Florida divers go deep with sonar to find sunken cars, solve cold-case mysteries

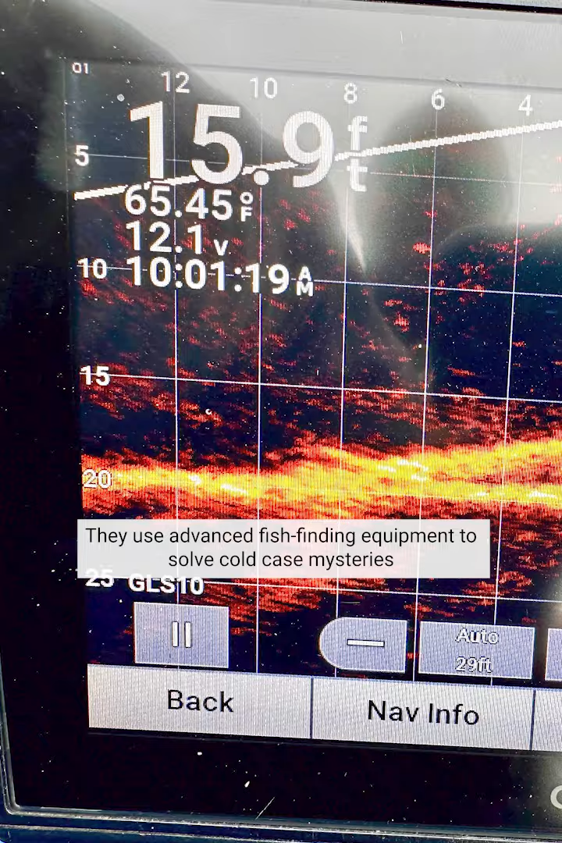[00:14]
On screen: depth 15.9 ft, water 65.45°F
They use advanced fish finding equipment to solve cold case mysteries by searching waterways for sunken vehicles and missing people.